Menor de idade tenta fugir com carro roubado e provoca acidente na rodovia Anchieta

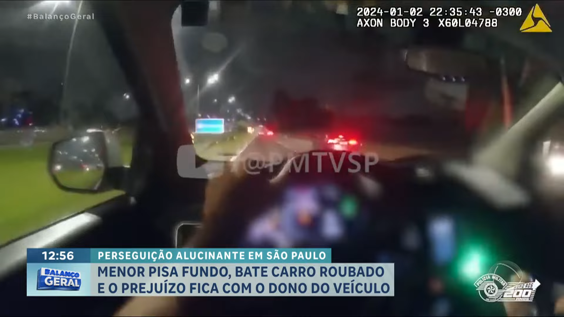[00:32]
Se não foi agora, vai na sequência. Vem, Marcela. Os policiais observam o carro em alta velocidade e decidem consultar a placa. Poucos segundos depois, a central manda a resposta. O veículo foi roubado.